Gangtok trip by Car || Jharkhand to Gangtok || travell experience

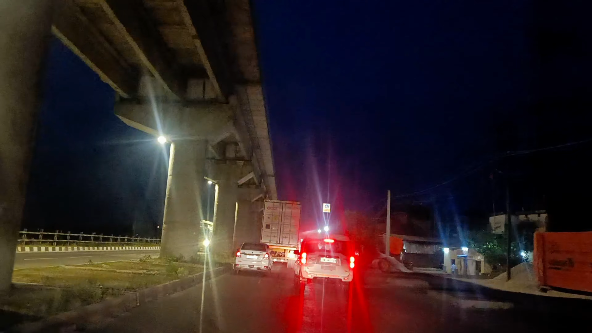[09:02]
व और अभी सामक अच्छे साथ बजने वाला और यहां वे जासे बिरिज की नीचे से मैप मुझे बताता गया मैं चल रहा हूं क्योंकि एक और आस्ता था जो साथ इधर धनबास साइट से होते वे रिटन हो सकते थे बट मैंने उस रास्ते में रिस्क लिना सही नहीं समझा मै बस सौटकर
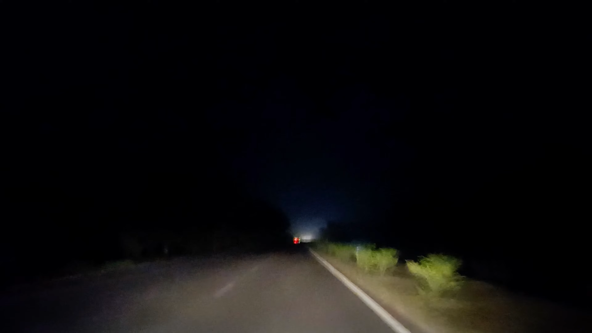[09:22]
से चलते गया हाँ वह लग बात है कि हमारे गाड़ी की अपर लाइट थोड़ी खराब थी काम नहीं कर रही थे बट लोवर राइट के साथ ही मैं पहुंचा हो डार्जलिंग इसमें कोई सक वाली बात नहीं है तो आप अराम से जाओ किसी तरीके का कोई दिक्क